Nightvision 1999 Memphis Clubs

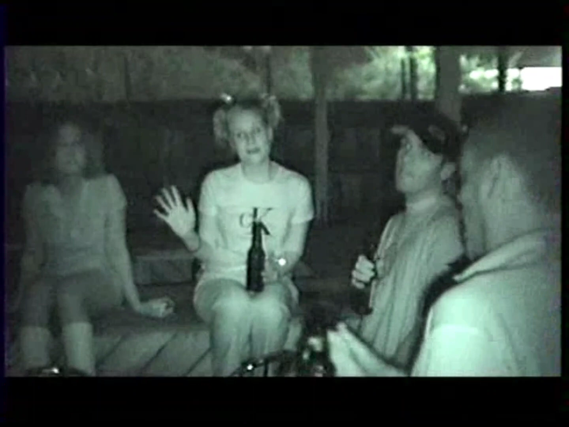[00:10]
It's an infrared light. Night vision. So if any of you have any clothing that you can tan through, I can see right through it.
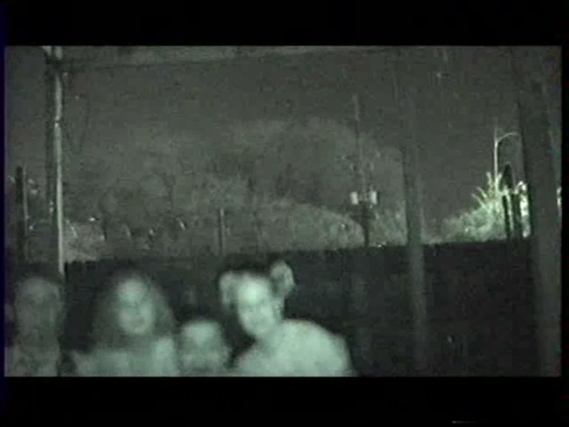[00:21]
That's the only way I can see through anything. It's all really bright here. Especially his shirt is like glowing